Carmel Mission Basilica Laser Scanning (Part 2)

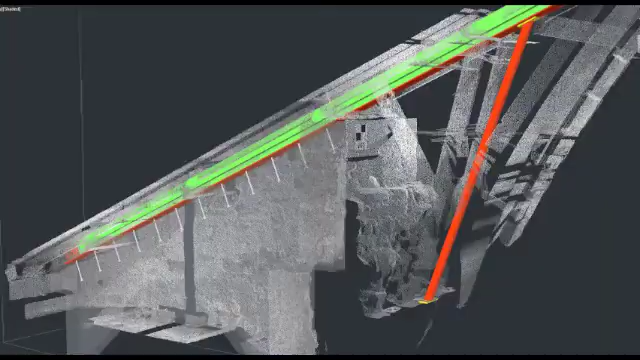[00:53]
One, our BIM department was able to forecast some deflection and crown in the roof that we would not have otherwise seen.